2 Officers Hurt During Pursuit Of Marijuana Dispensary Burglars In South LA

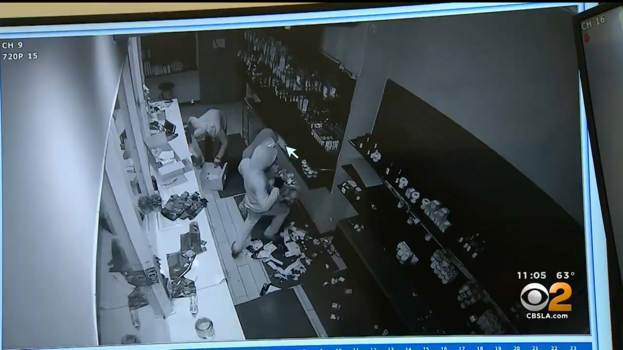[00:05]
It started with a burglary, the flower and leaf dispensary. They shared this video.
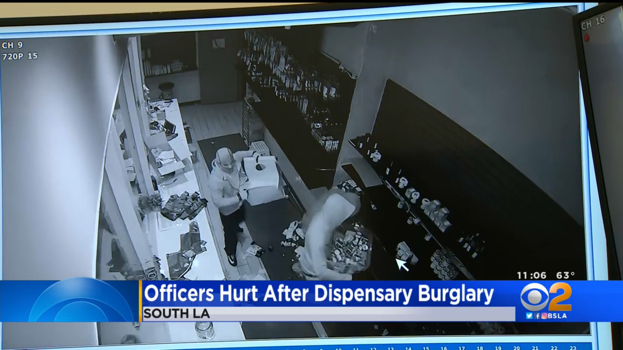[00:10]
It's on Florence Avenue. You can see thieves inside, stealing products and trashing the place as others were outside as lookouts. But take a look at what happened when police showed up at the scene.